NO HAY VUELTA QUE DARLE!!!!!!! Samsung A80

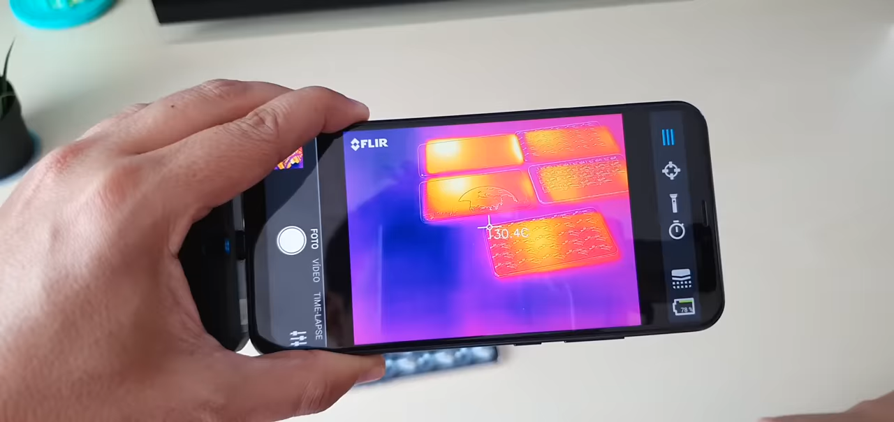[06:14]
Acá estamos viendo un poco de calentamiento. El Zenfone creo que es el que tiene más superficie caliente, ¿no? Sí, sí, sí. Llega, digamos, a los... 42. 42 grados.
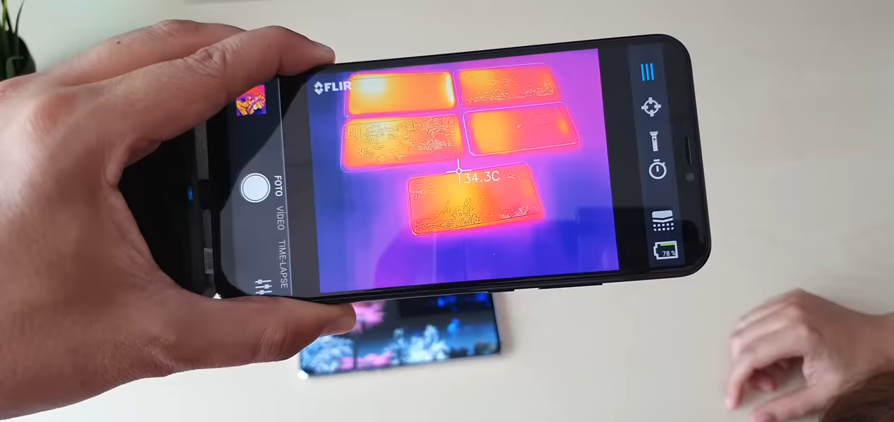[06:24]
On screen: spot 34.3°C
El Galaxy no está quemando. Se mantiene muy bien de temperatura. Y después, digamos que el OnePlus también está calentando un poquito.
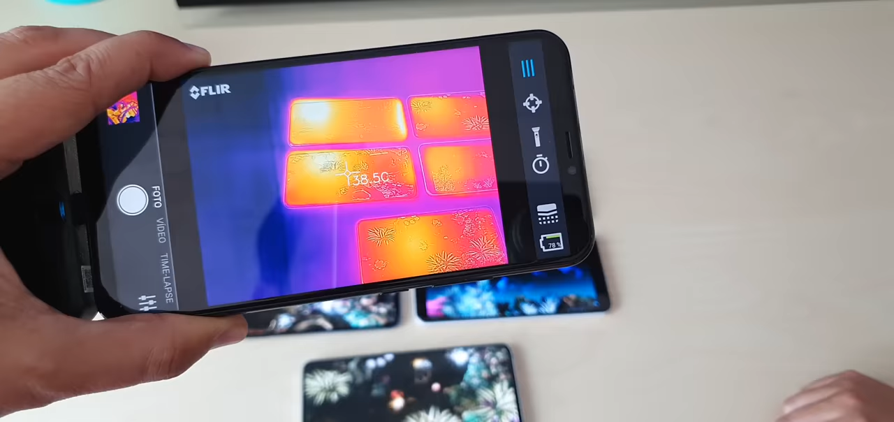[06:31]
On screen: spot 38.5°C
Pero claro, son los dos que tienen el procesador más exigente, el más potente.
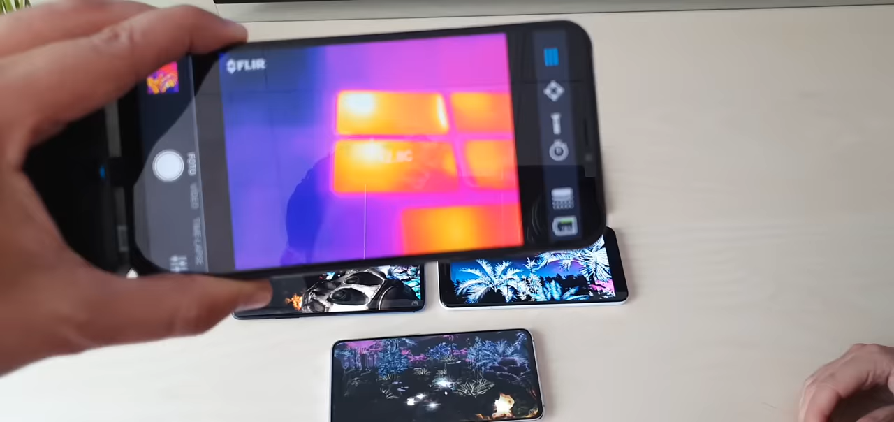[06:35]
Sí. 43 grados también, en algún punto exacto.